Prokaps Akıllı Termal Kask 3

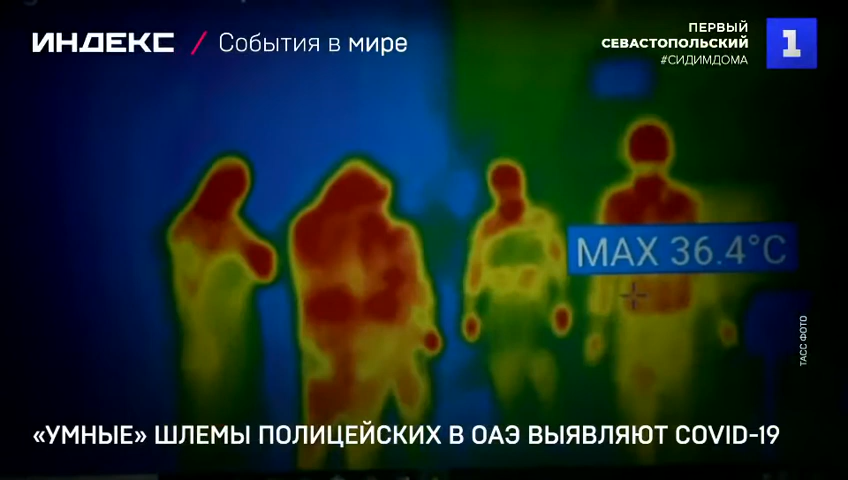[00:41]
On screen: max 36.4°C
Гаджет может выявлять симптомы COVID-19, но не определяет наличие самого вируса.